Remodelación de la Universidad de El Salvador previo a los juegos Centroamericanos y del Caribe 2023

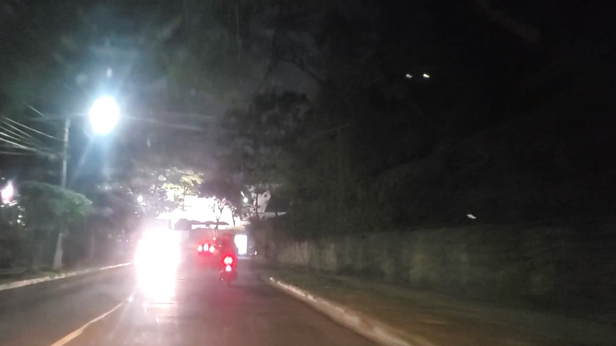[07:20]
pero se ven los trabajos en la acera desde el portón de ingeniería hasta el portón de economía, ya que esta no estaba pavimentada.